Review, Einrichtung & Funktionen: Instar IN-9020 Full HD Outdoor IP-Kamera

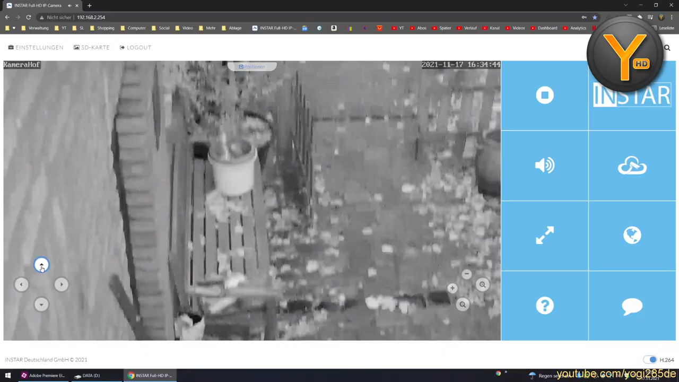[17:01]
Ganz genau, damit kann ich mal eben hier die Perspektive ein bisschen nach vorne schieben. So macht das schon mal mehr Sinn. Da können wir den Gang hier mit den Mülltonnen ganz hinten sehen.
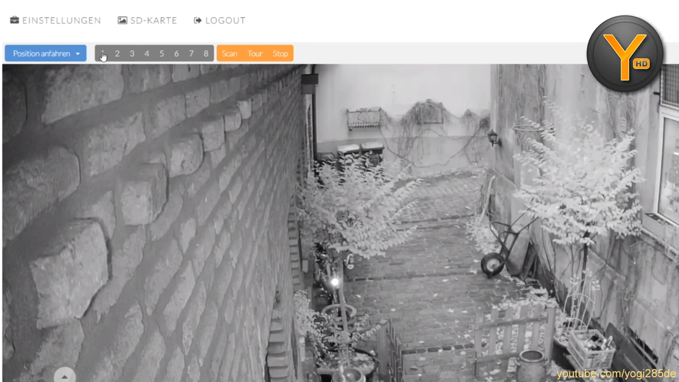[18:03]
glaube ich, auf der linken Seite, genau, erstmal Position speichern auswählen und dann hier beispielsweise die Nummer 1 auswählen. Dann sollte er eigentlich,
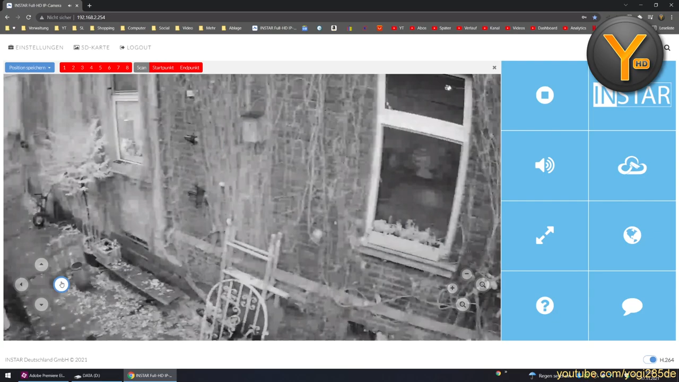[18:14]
wenn ich die Kamera jetzt mal verstelle und ich gehe hier oben wieder auf Position anfahren und nehme die 1, genau, dann fährt er zurück auf die gerade eingespeicherte Position an 1. So, dann haben wir hier auf der rechten Seite einige Kacheln. Damit können wir das Videobild anhalten. Außerdem zur Insta-Webseite gelangen in die Insta-Cloud kommen, die Kamera lautlos schalten bzw. den Ton wieder einschalten hier. Ich lasse das jetzt mal auf lautlos stehen, damit das hier nicht im Hintergrund so rumrauscht. Ich glaube, das stört ein bisschen im Video.
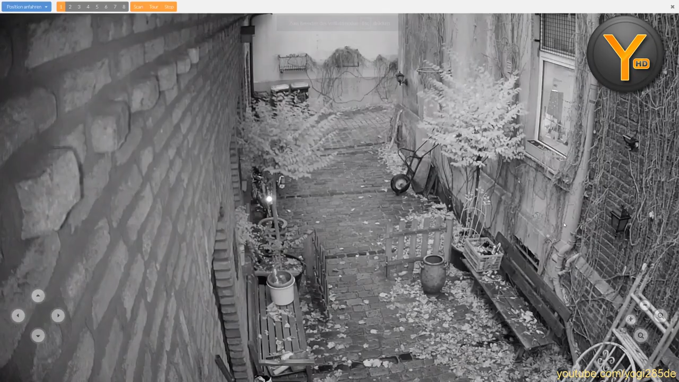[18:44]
Außerdem können wir das Ganze in den Vollbild schalten.
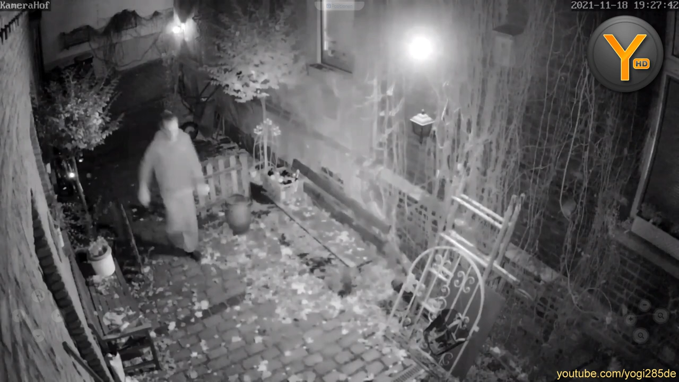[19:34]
Unter anderem dafür gehen wir jetzt mal hier oben links nämlich in die Einstellungen, da wir hier draußen eigentlich alles gesehen haben.
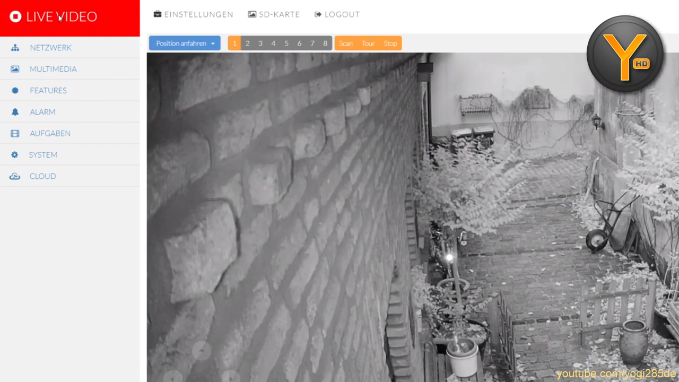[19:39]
Und dort mal in die Kategorie Multimedia unter Video vielleicht.
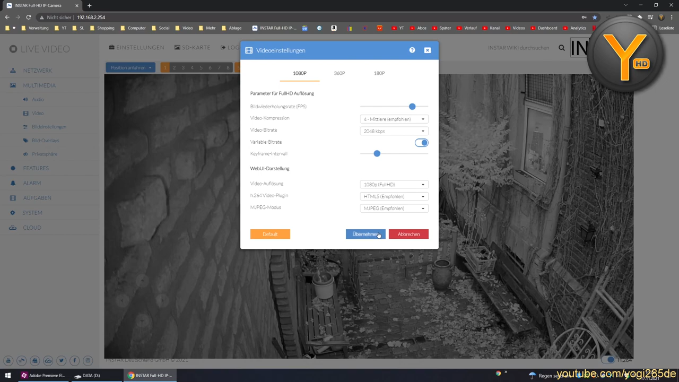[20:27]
So, das lasse ich mal alles so stehen. Da könnt ihr wie gesagt die einzelnen Qualitäten hier einstellen für eure Videostreams, die ihr dann idealerweise hier den kleineren,
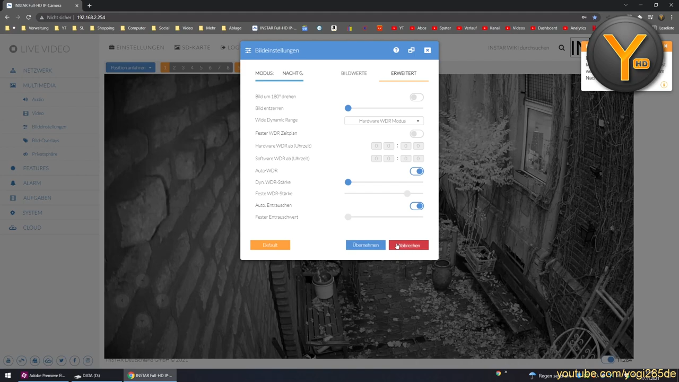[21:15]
Dann würde ich hier drei Stunden lang quatschen. In den Bild-Overlays können wir Texte einblenden, wie zum Beispiel den Kameranamen und den Zeitstempel.
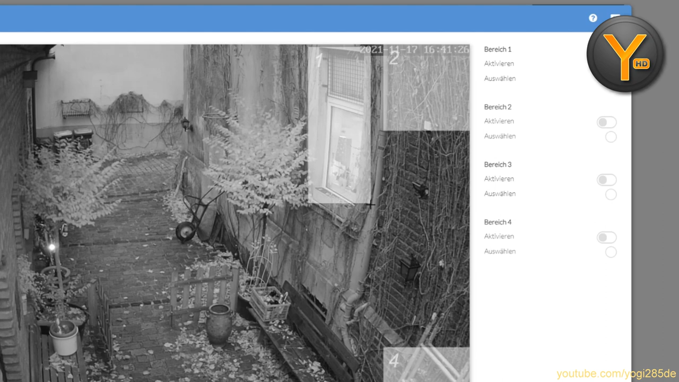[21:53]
Wenn ich nicht wollen würde, dass das mitgefilmt wird, dann aktiviere ich diesen Bereich und übernehme das Ganze. Und wenn wir dann mal eben hier rausgehen, dann sehen wir, dass wir jetzt hier einen schönen dicken schwarzen Zensurbalken tatsächlich auf dem Fenster haben. Den nehme ich nochmal eben raus, damit wir wieder ein freies Bild haben. So, können wir hier einfach deaktivieren und auf übernehmen. So, der ist wieder weg. Gehen wir wieder raus und ich zeige euch noch den Reiter Audio.
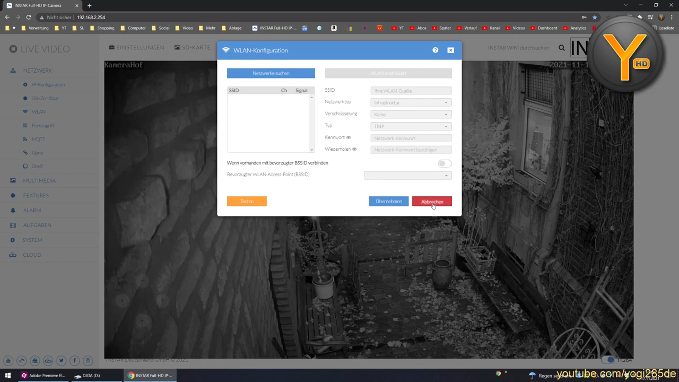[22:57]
Die bleibt aber bei mir auf jeden Fall am Kabel hängen. Den Fernzugriff über die P2P-Identifikationsnummer oder eben den Dynamic DNS-Account, der übrigens von Insta direkt mitgebracht wird.
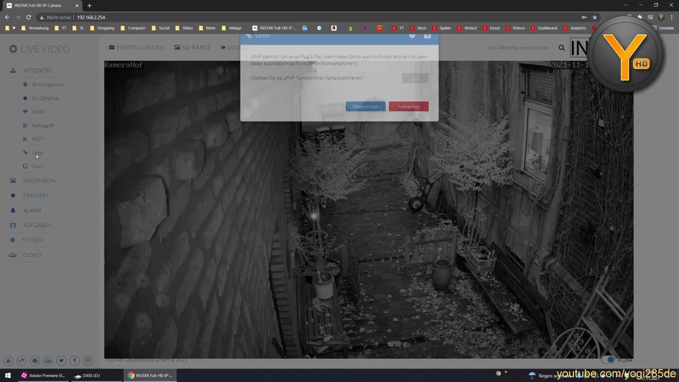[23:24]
Auch das dient dazu, unsere Kamera von außen zu erreichen. Ich sprach ja gerade von den Ports, die ihr öffnen müsst in eurem Router. Wenn ihr diese Einstellung aktiviert, hier das Universal Plug & Play, dann kann die Kamera das selbst tätig tun. Insofern der Router das natürlich erlaubt,
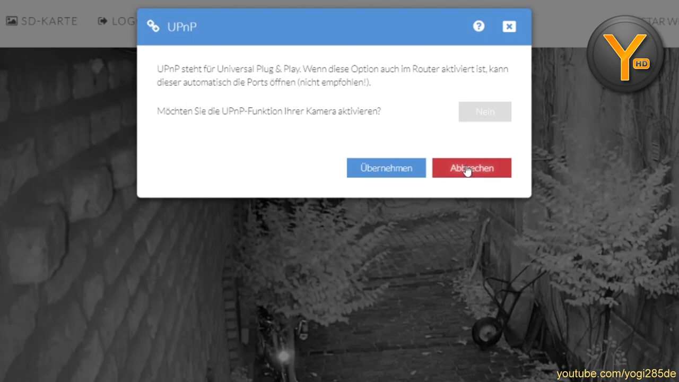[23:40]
sei dazu gesagt, auch da muss die entsprechende Einstellung aktiviert sein. Ist aber generell nicht empfohlen, wie es auch schon hier beschrieben wird, da das auch ein Sicherheitsrisiko darstellen kann. Ich würde, wenn ihr die Kamera von außen erreichen wollt, auf jeden Fall immer mit dieser P2P-ID arbeiten, die ihr zum Beispiel in die Insta-App oder auch in Dritthersteller-Programme eintragen könnt.
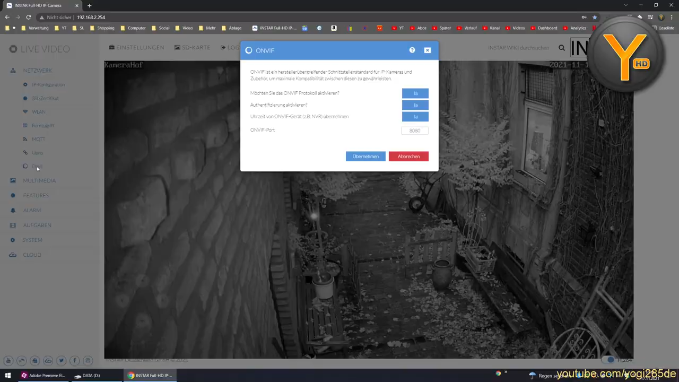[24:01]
Was ihr auch nutzen könnt, um das Kamerabild herstellerübergreifend in Dritthersteller-Software und auch Hardware zu empfangen, ist den ONVIF-Standard zu benutzen.
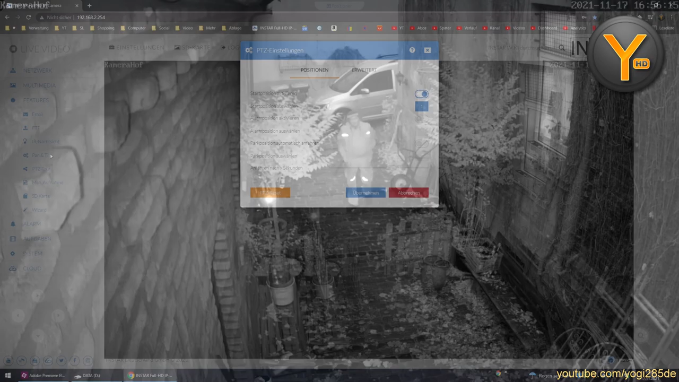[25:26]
Dort können wir eine Startposition auswählen von den vorhin eingespeicherten. Ich hatte ja auf Position 1 jetzt diese Position hier eingespeichert.
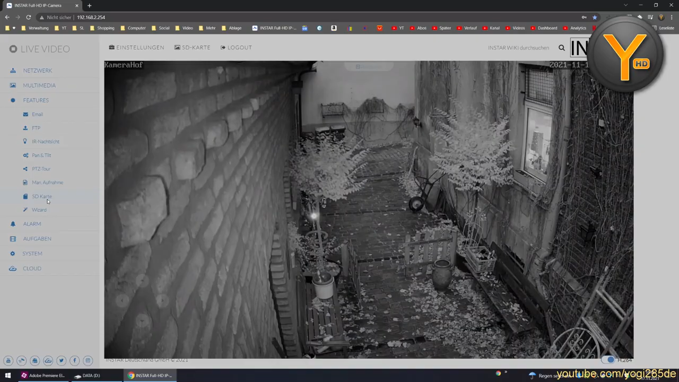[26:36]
Management der eingelegten Micro-SD-Karte. Ich habe eine 16 GB Speicherkarte eingelegt.